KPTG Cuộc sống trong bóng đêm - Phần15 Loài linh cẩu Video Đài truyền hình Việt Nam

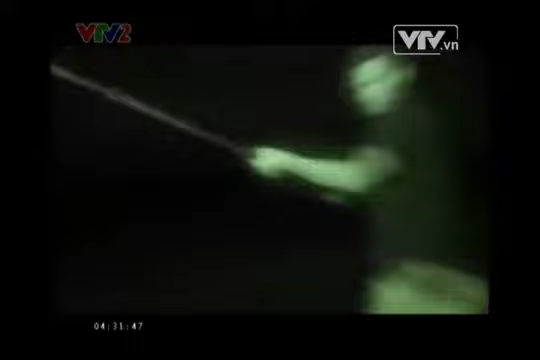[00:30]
Chị nghĩ cơ hội bắt gặp thứ gì đó dưới kia của chúng ta có khả quan không? Tôi nghĩ khá tốt đấy. Nếu như đây là hang của chúng, chắc chắn sẽ có đàn con ở bên trong.
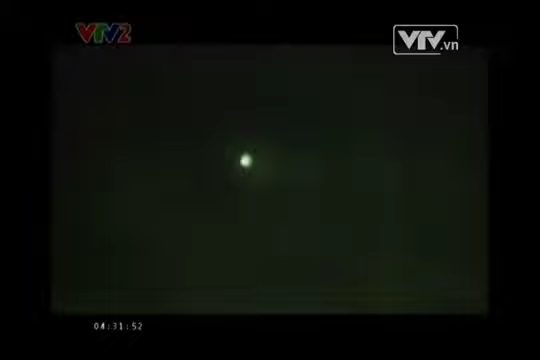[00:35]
Có vẻ như ở đây có linh cầu. Ở đâu cơ?
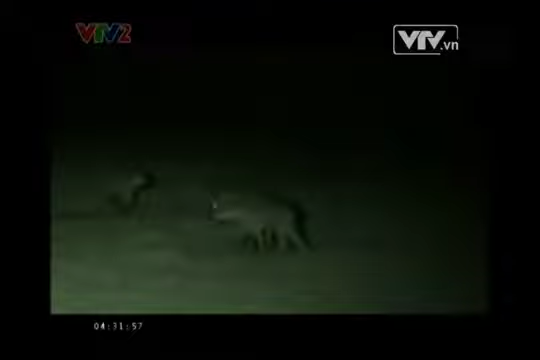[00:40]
Chúng ta nên ra khỏi đây. Đây không phải là một nơi an toàn.
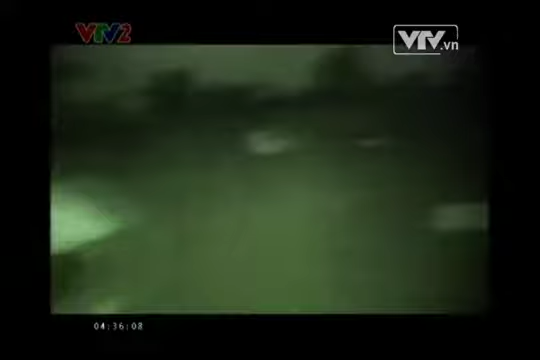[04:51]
Chắc hẳn chúng đang ở đâu đó gần đây. Cái gì vậy?
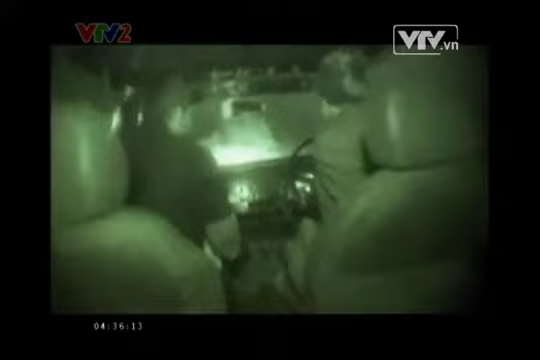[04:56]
Voi. Đó chắc chắn là xương voi. Đúng vậy, đó là hộp sọ của một con voi.
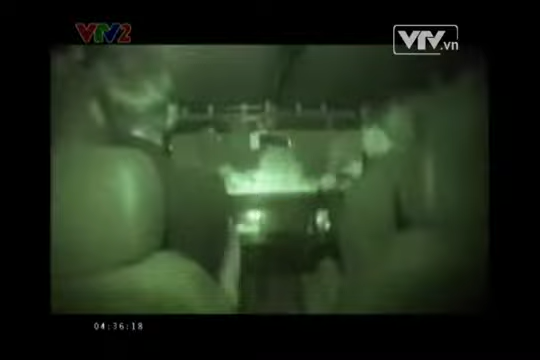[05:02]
Hãy nhìn kích cỡ của nó kìa.
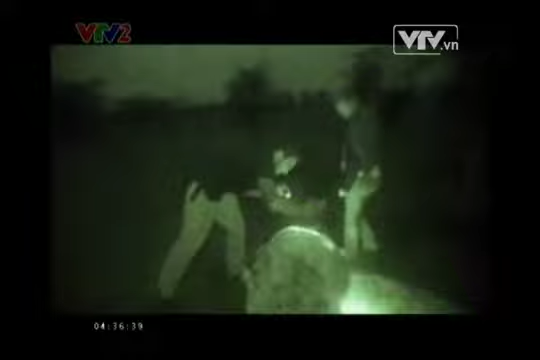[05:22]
Hãy nhìn xem, tôi thậm chí còn không thể nâng nó lên được.
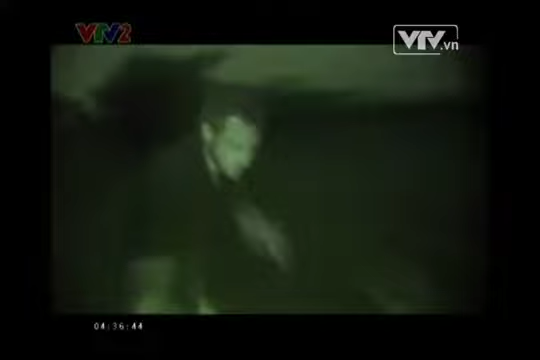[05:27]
Nó nặng quá. Chị có thể tưởng tượng ra toàn bộ cơ thể của con voi này không?
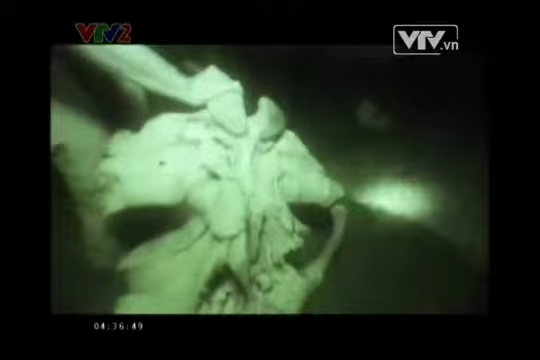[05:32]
Kate nói rằng con voi này có thể đã chết một mình hoặc bị tấn công bởi một trong số ít kẻ thù của nó, sư tử chẳng hạn.
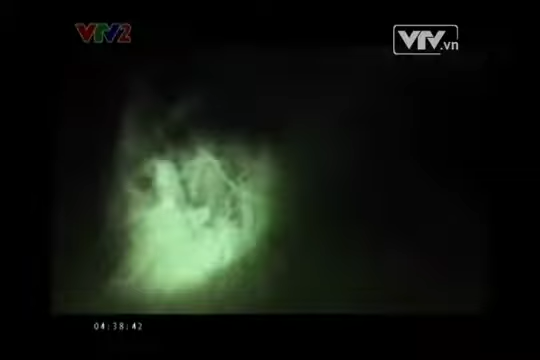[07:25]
Nhưng hãy kiểm tra khu vực này trước để chắc chắn không có con trưởng thành nào xung quanh.
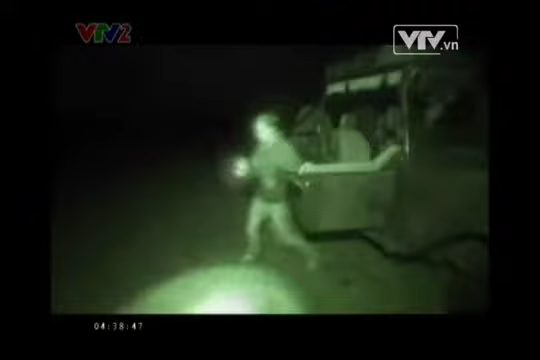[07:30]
Cẩn thận phía sau. Vâng, có vẻ như chúng ta đã tìm được một cái hang ở đây. Tôi nghĩ vậy. Tôi lấy máy quay của mình ra để quan sát trong hang được tốt hơn. Thiết bị này cho phép tôi quay được những khu vực khó quan sát hoặc quá nguy hiểm.
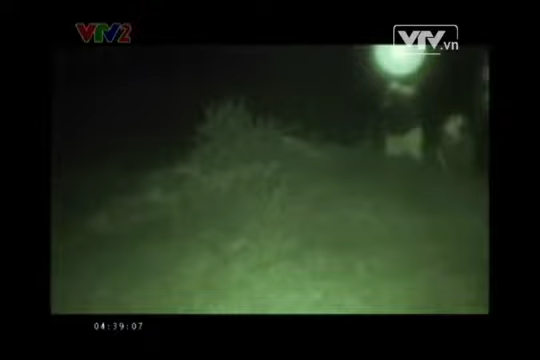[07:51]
Chị nghĩ cơ hội nhìn thấy thứ gì đó ở bên dưới của chúng ta có khả quan không? Tôi nghĩ khá tốt đấy.
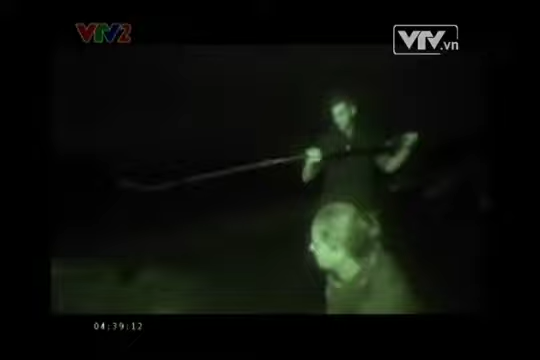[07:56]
Nếu như chúng vẫn sử dụng cái hang này, chắc chắn sẽ có đàn con ở bên trong.
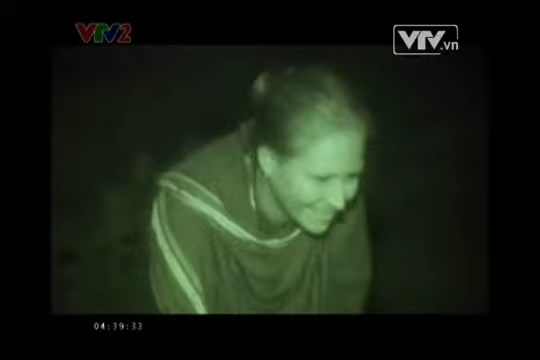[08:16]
Ôi trời ơi. Chị có biết điều gì khiến tôi ngạc nhiên nhất về linh cẩu non ở bộ tuổi này không?
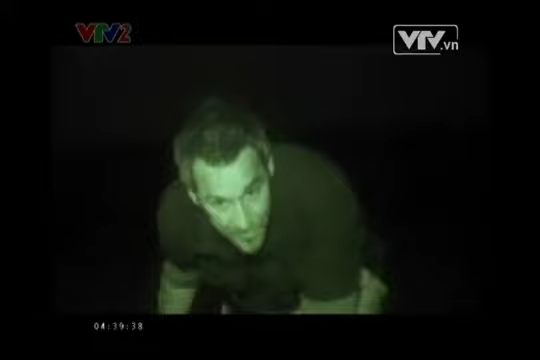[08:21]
Đó là vết cắn của chúng. Vô cùng đau đớn. Chắc chắn rồi, chúng còn trở nên nguy hiểm hơn khi lớn lên. Anh có thể thấy linh cẩu non mới sinh có mẫu đen tuyền. Chúng không hề có đốn lúc sinh ra. Như vậy, những con linh cẩu này ít nhất cũng đã vài tháng tuổi. Chúng phát triển đốm của mình vào thời điểm 4 tháng tuổi.
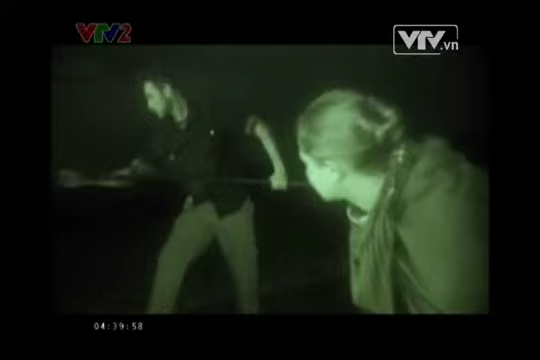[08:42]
Vì thế chắc chắn những con này phải nhiều hơn 4 tháng.
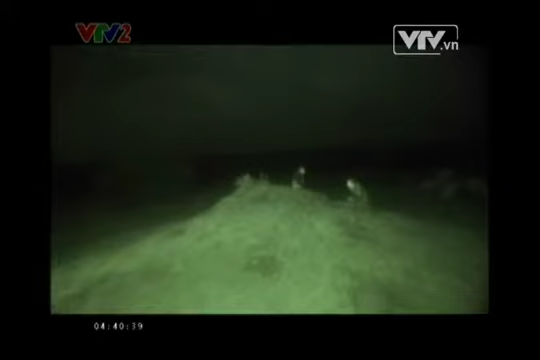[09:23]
Sự kích động sớm này dẫn đến 25% tỷ lệ tử vong của linh cẩu non. Tôi không chắc liệu chúng ta có nên ở lại đây lâu hơn không? Nếu như là linh cẩu con ở đây thì những con trưởng thành có thể quên lại bất cứ lúc nào. Sau khi nhìn lướt bên trong hang động, Kate nghe thấy tiếng gì đó. Có vẻ như có tiếng hình cẩu trưởng thành ở gần đây. Ở đâu cơ? Cách đây bao xa? Khoảng 40 mét. Chúng ta có 5 giây. Chúng ta thật sự nên đi khỏi đây.
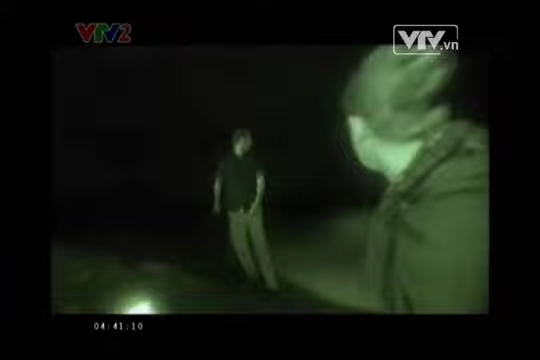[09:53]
Đây không phải là một nơi an toàn. Đi nào.
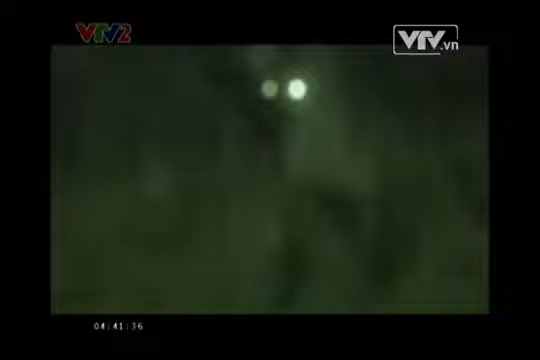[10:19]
Mặc dù những con linh cẩu đang ở cách đây 40 mét nhưng chúng vẫn có thể nhìn thấy tôi rõ như ban ngày.
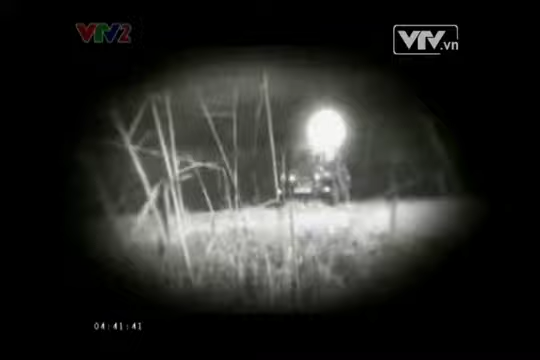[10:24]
Mắt linh cẩu có chứa số tế bào thụ cảm ánh sáng nhiều gấp 10 lần con người.
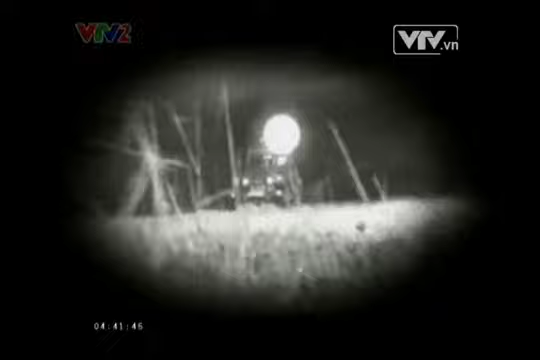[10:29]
Điều này giúp chúng có tầm nhìn đêm tuyệt vời, ngay cả trong bóng tối của vùng đồng cỏ.
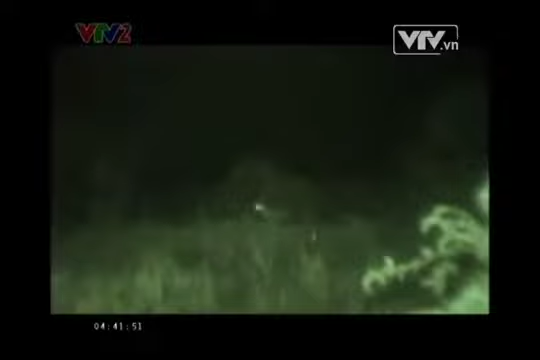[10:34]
Những con linh cẩu tiếp tục la cà và Kate nói rằng chúng tôi cần nhanh chóng rời đi trước khi một vụ tấn công xảy ra.
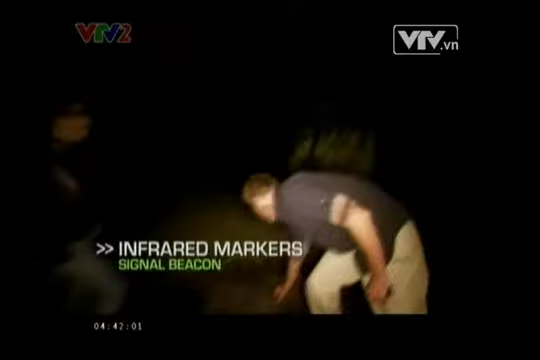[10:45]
Ánh sáng hồng ngoại nằm ngoài tầm nhìn quang phổ của linh cẩu nhưng không phải là máy quay đêm truyền dụng.
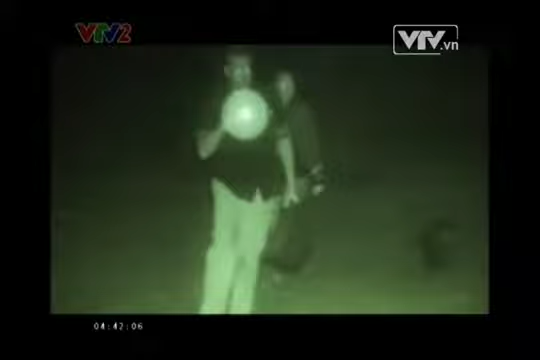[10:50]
Tôi lắp đặt thêm một vài máy quay cảm ứng chuyển động để đưa lại bất cứ hành động nào diễn ra. Thế là đủ rồi đấy.